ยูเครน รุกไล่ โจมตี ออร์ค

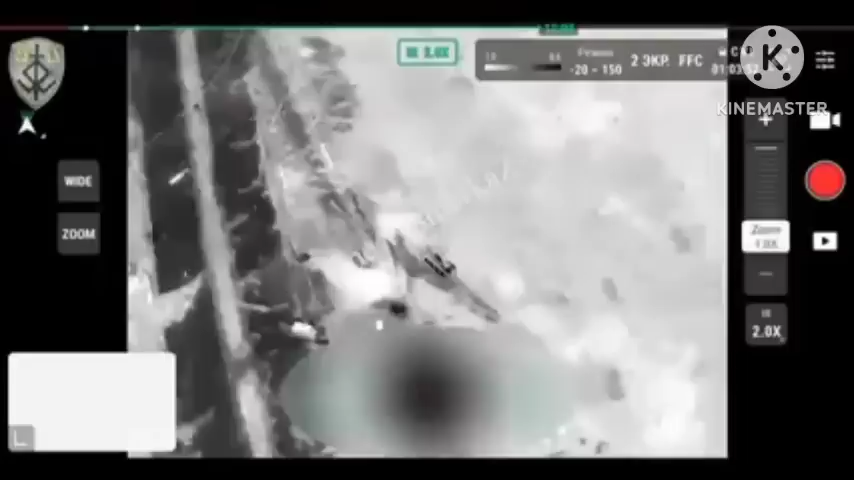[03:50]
เตียดดับโอ่มุนข้าวนี้พี่น้อง ถ้ามันไม่เละค้านี้มันจะเละנס